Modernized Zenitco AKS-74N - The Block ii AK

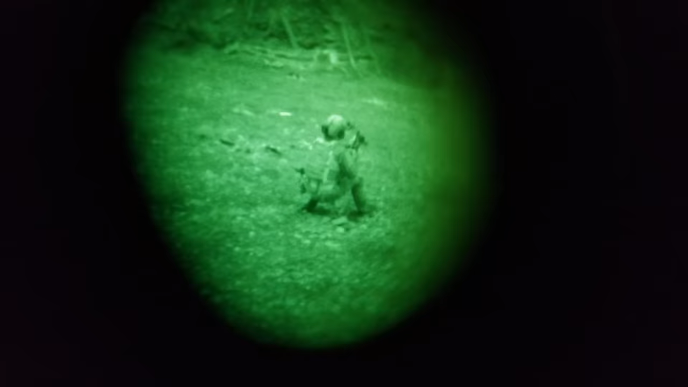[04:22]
The switch allows you to dial the laser's strength and lock it into place if you're worried about burning your night vision.
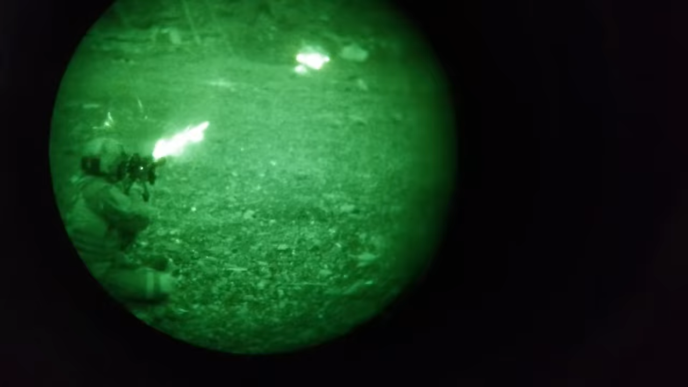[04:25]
Besides this, it matches the Gen 1 with dual visible IR laser that are slave to each other for zeroing without night vision.
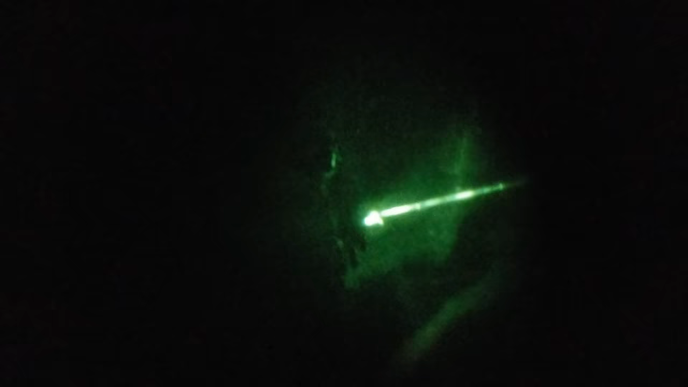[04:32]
It also has a strobe feature for some reason.
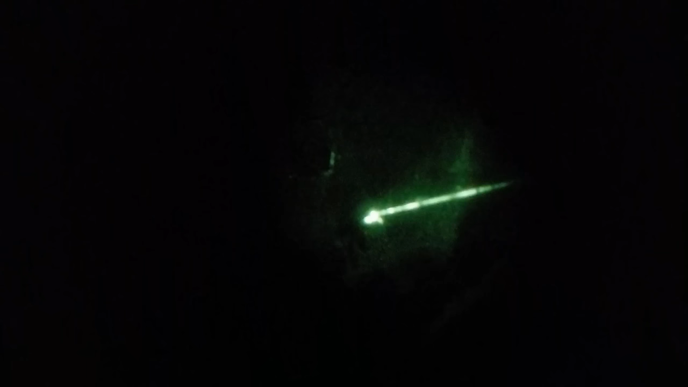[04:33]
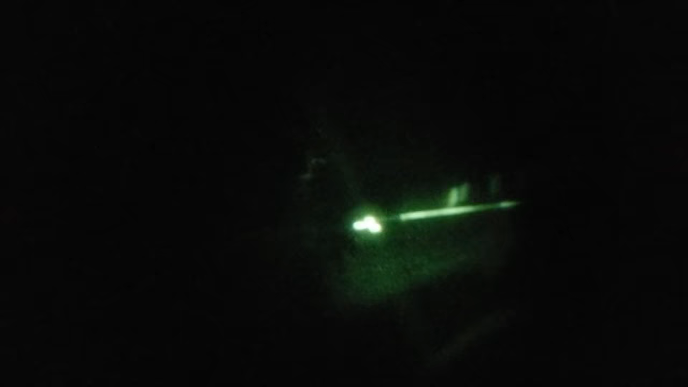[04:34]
That big KLEH flashlight puts out around 370 lumens.
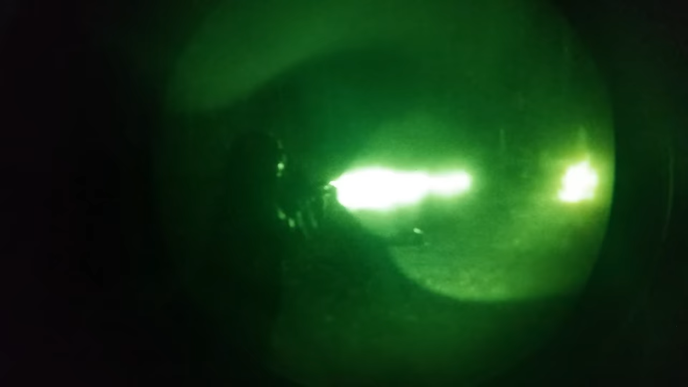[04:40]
It has a low power setting as well as a strobe feature, though it can't be mounted anywhere besides the 3 o'clock position on the B10 as the head gets in the way of anywhere else unless you have a gooseneck rail or something.